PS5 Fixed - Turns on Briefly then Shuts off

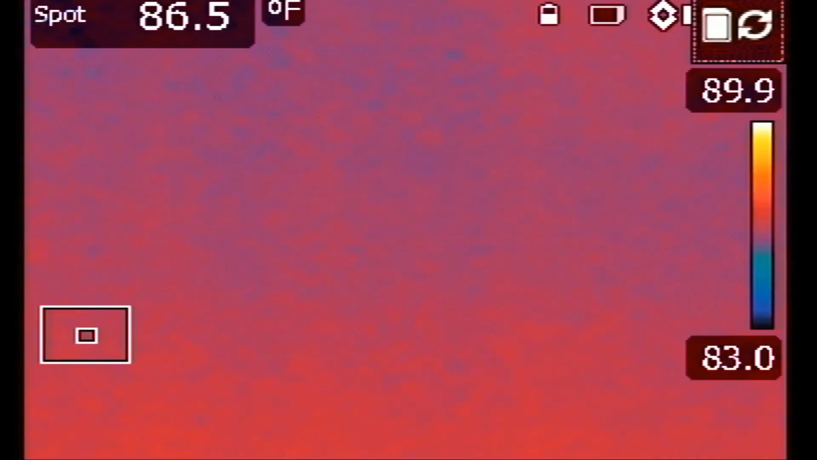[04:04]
On screen: spot 86.5°F
I have my voltage injection tool beeping to indicate that we have a short. I just flipped the board.
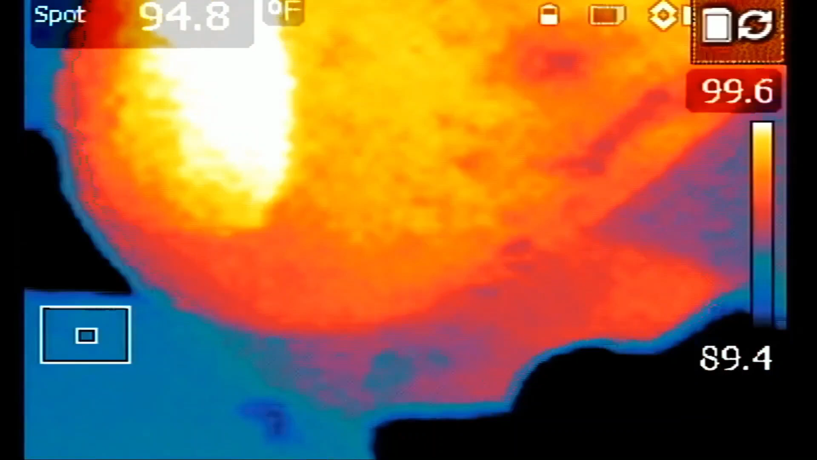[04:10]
On screen: spot 94.8°F
So I was right. It's the area I told you about.